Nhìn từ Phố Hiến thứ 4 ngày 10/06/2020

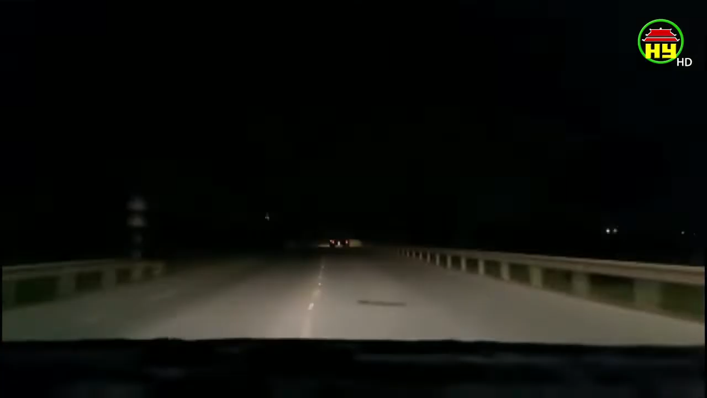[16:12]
Kinh Môn Tỉnh Hải Dương Qua cầu đá vách Nghĩ vấn Đây là xe chở than lậu Thông tin này lập tức Được thông báo Đến lãnh đạo Công an tỉnh Hải Dương Công an thị
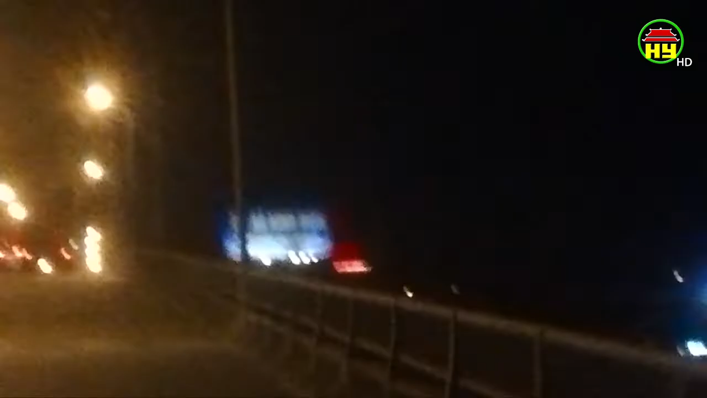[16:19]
xã Kinh Môn 2 giờ 30 phút Ngày 25 tháng 5 năm 2020